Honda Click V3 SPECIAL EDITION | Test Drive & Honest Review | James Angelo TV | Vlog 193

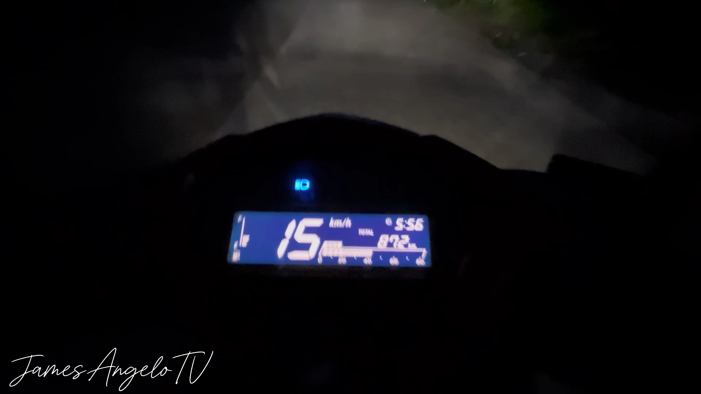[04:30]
Or makikita mo agad yung iyong makakasalubong. Especially kapag naka high beam ka. Talagang maliwanag yung kanyang headlight.
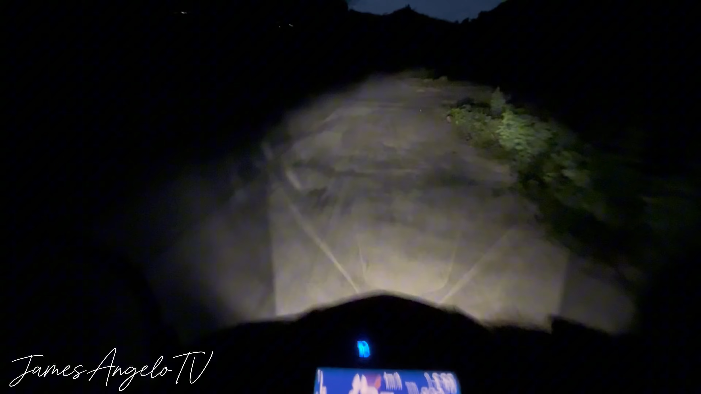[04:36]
Gardening naman sa riding position nitong si Honda Click. So kung mapapansin nyo guys. Talagang comfortable naman siyang gamitin.